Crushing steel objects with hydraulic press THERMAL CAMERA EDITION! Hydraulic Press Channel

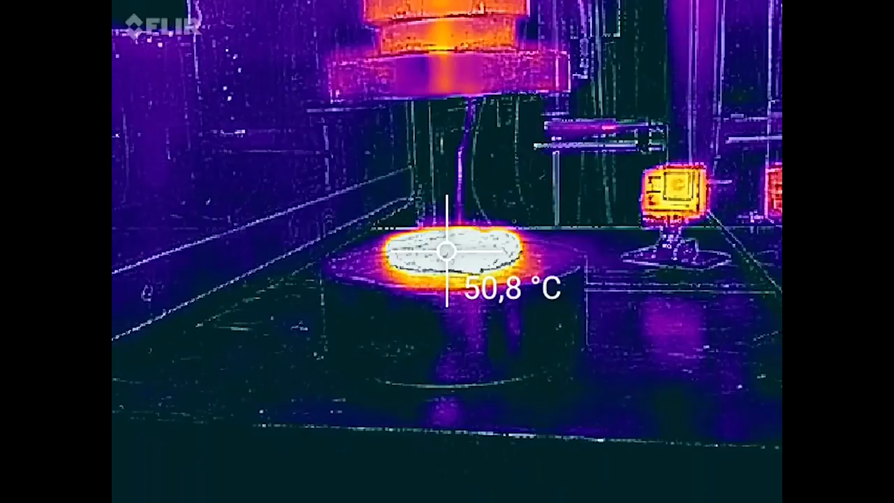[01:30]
On screen: spot 50.8°C
Ja katsotaan meidän termaalikamme, se on kuitenkin 50 gradiaus Celcius. Minulla ei ole idea, mitä se on Fahrenheit.
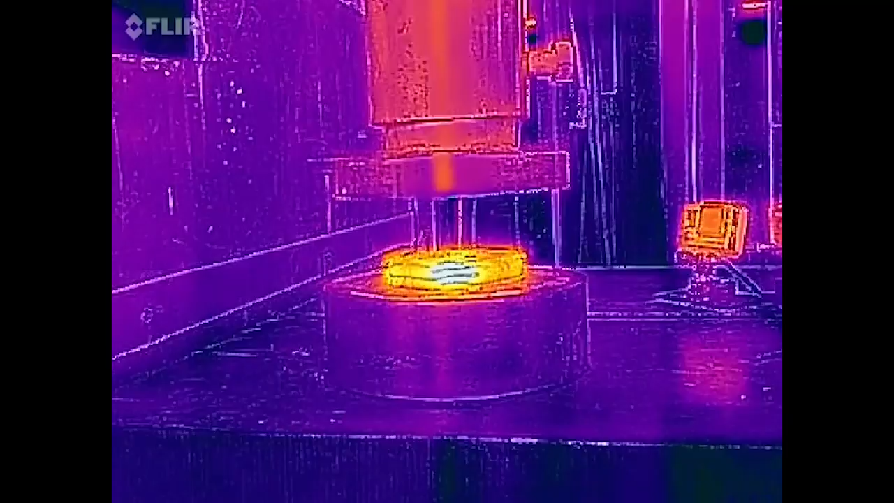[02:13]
Ja katsotaan meidän termaalikamme, se on vähän yli 50 Celcius. Joten se on kuitenkin asia kuin petankue-pall.